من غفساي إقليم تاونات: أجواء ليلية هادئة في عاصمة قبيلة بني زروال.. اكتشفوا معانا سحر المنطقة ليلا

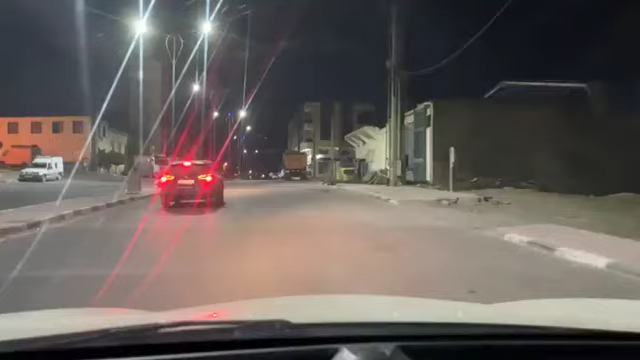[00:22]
إذن السلام عليكم ورحمة الله تعالى وبركاته. تحياتي لكل السادة المتابعة الأوفياء، كنرحب بكم من خلال هذا البث المباشر هنا من قبيلة بني زروال. شنو هي القبيلة ديال بني زروال؟ هي غفساي، كنتواجدوا الآن في الزريقة. هذه الزريقة كيعيطوا لها في غفساي، غفساي فيها الزريقة اللي هي فيها هنا محلة تجارية ريستورات.
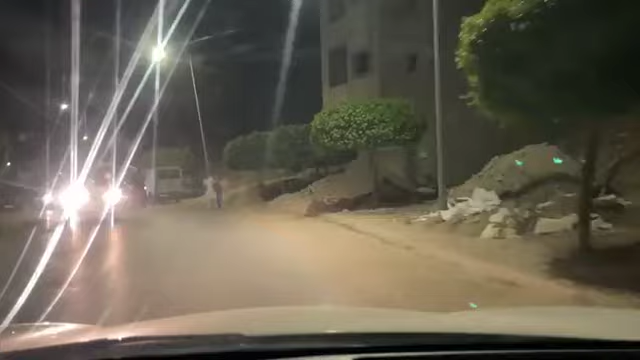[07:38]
اذا هذه هي الاجواء بعاصمه بني زروال غفصاي.